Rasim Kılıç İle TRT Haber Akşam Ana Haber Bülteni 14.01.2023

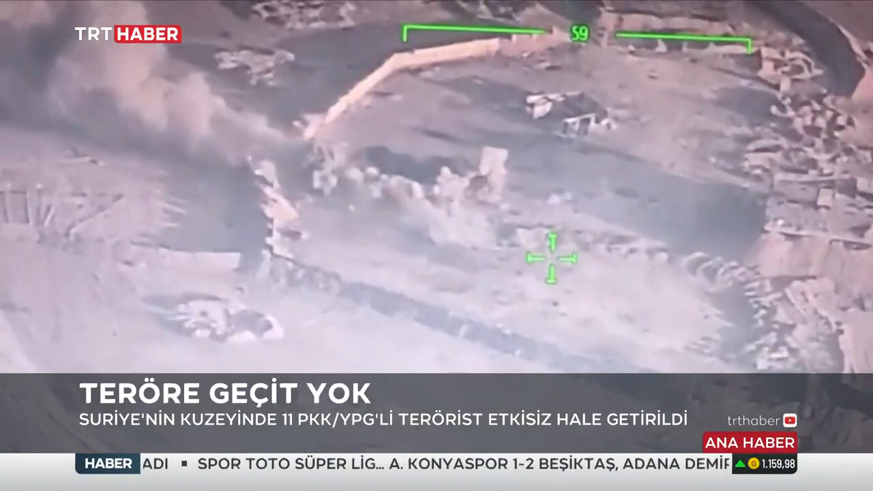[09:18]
Komandolar, yerleri tespit edilen teröristlere yönelik operasyon başlattı.
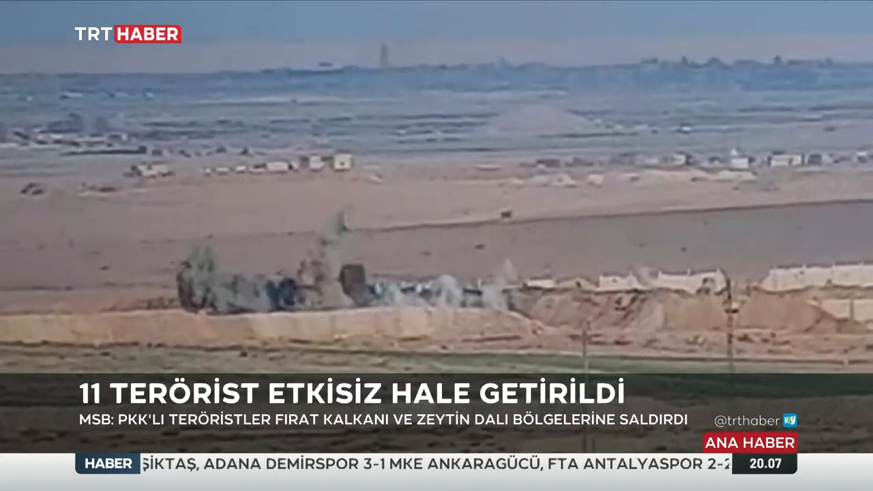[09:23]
Ateş destek vasıtalarıyla belirlenen noktalar vuruldu.
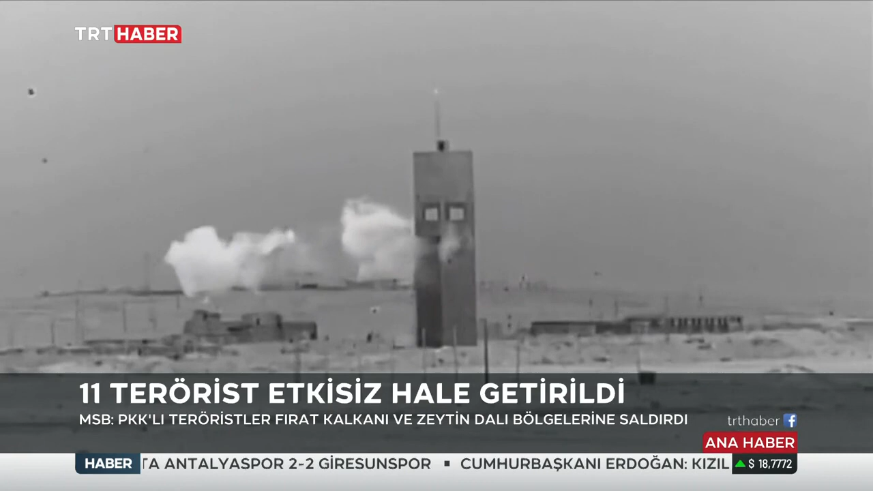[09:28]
Operasyonda 11 PKK-YPG'li terörist etkisiz hale getirildi.
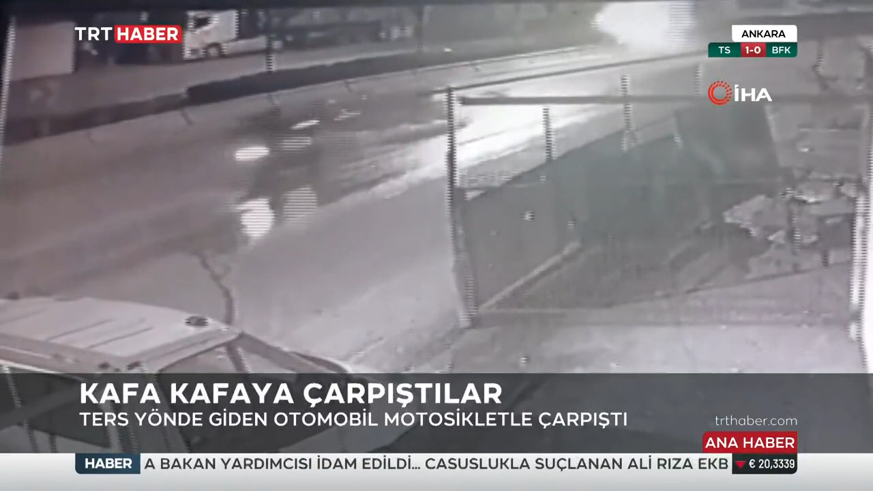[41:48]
Süratli bir şekilde ilerleyen otomobil motosikletle kafa kafaya çarpıştı.